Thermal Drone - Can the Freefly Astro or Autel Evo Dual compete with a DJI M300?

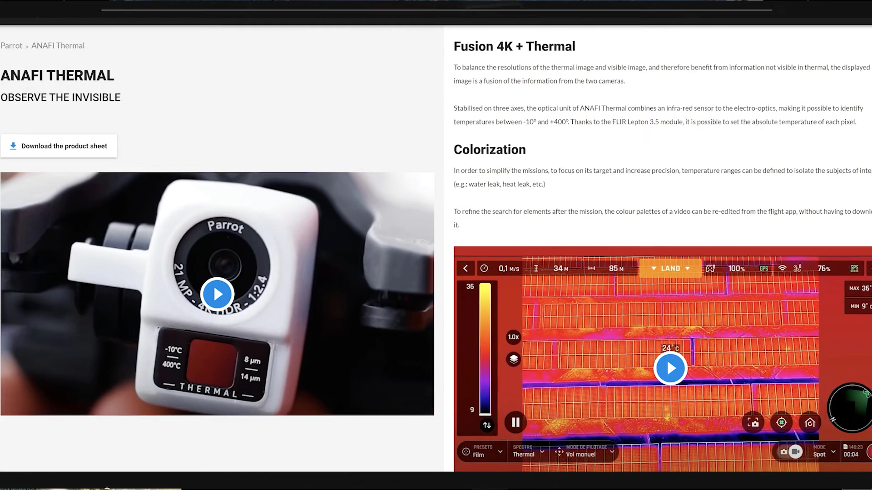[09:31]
You'd maybe get five megawatts done in a day on a PV solar installation.
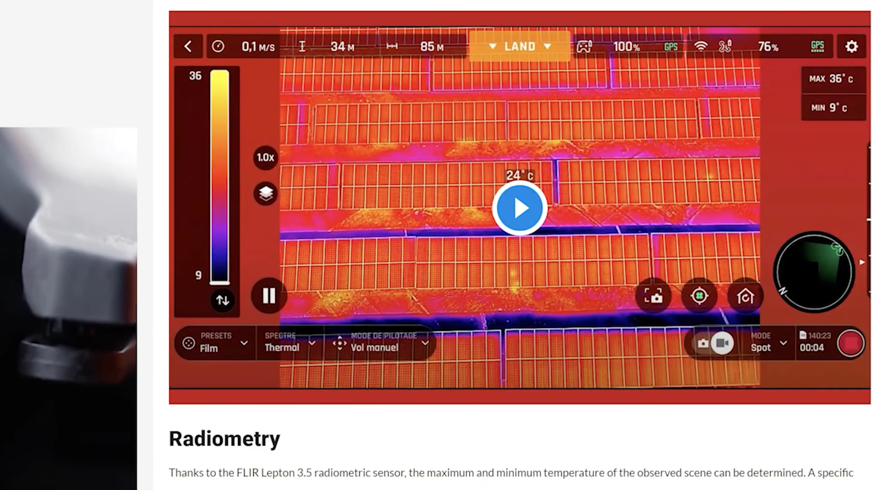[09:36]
On screen: spot 24°C, max 36°C, min 9°C
It's just not enough. Everything else we've seen so far is not full radiometric.